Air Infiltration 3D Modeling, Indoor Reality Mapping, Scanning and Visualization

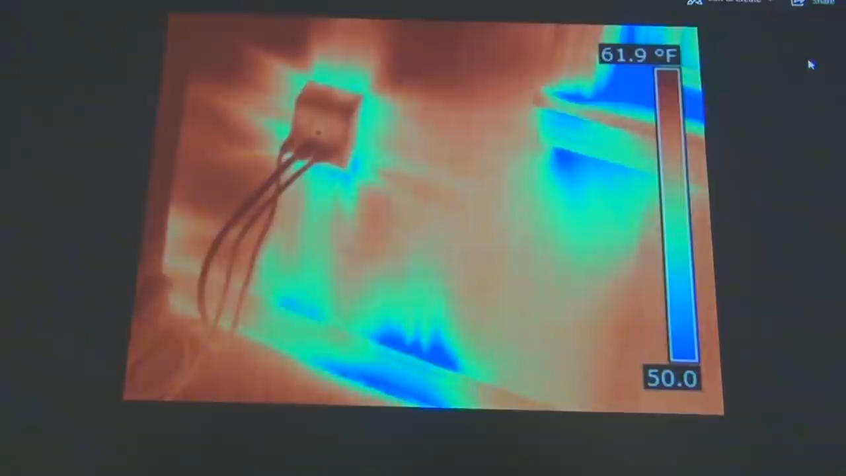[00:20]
On screen: scale top 61.9°F
We just walk through your job site with our thermal imagery capture device, and we'll be able to see where the air intrusion takes place. In addition to that, we'll be able to provide you with a blueprint showing the exact location of each of the anomalies. You can contact us at 816-919-1595.